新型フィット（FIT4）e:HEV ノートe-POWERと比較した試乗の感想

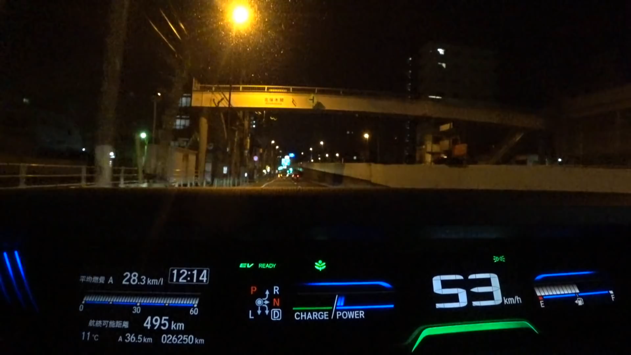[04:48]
かなというところでまあ結構いい燃費が出ていますつい先ほどですねフィット4EHEVに乗ってきました新型フィットに試乗してきました